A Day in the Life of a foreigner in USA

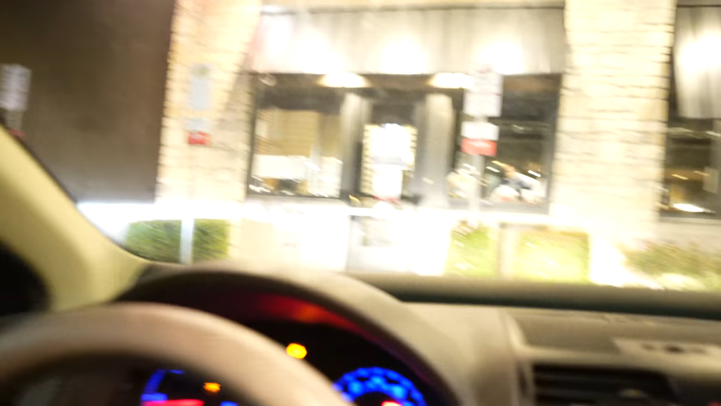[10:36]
As you can see, they're getting everything ready over there.